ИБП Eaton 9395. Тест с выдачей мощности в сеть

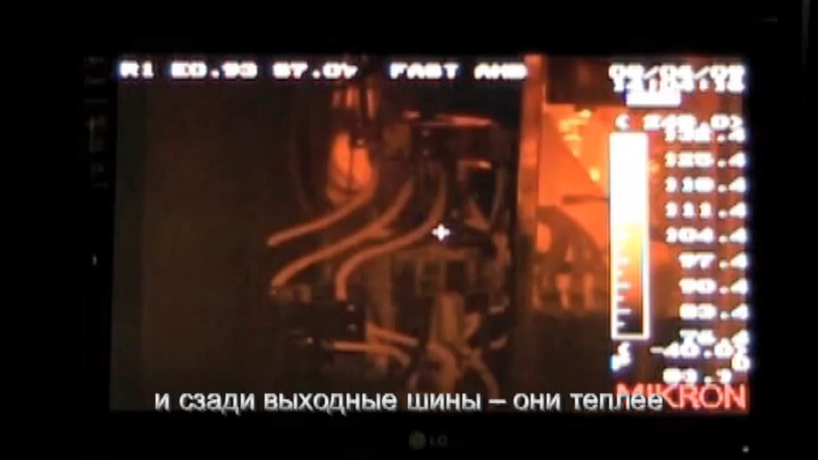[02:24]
and on the left-hand side, the wiring of the bypass circuit.
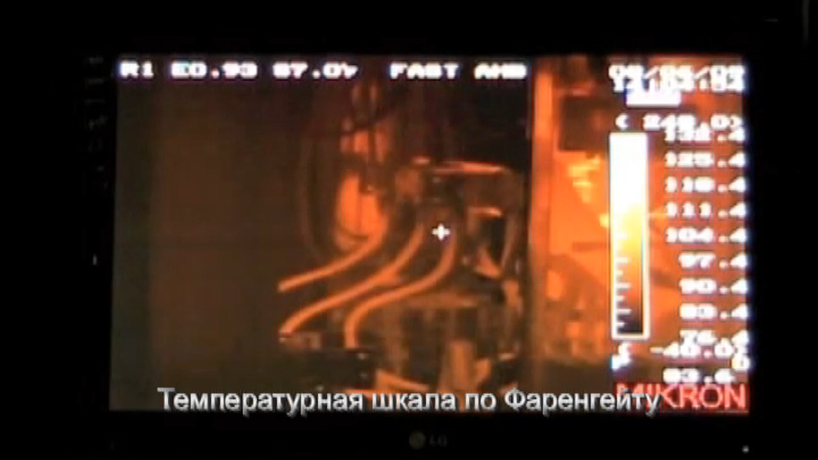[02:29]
The temperature scale on the right is in Fahrenheit, and we see the wiring and buswork increase in temperature,
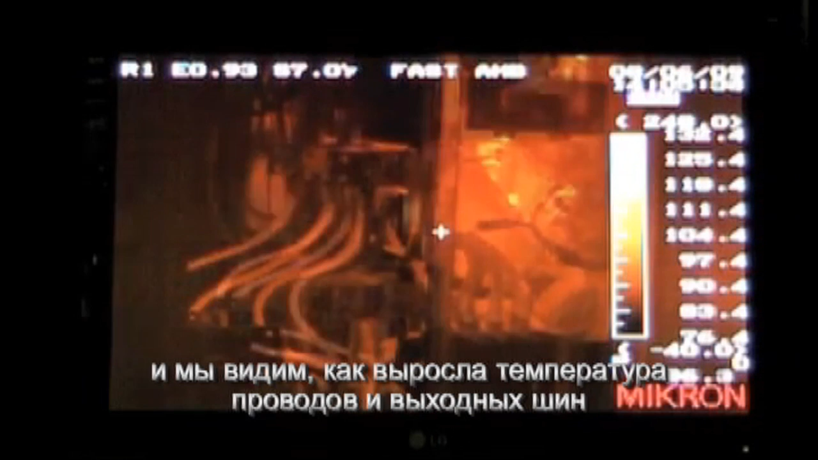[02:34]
showing that we are in fact loading the UPS with real kilowatt power during the course of the easy capacity test.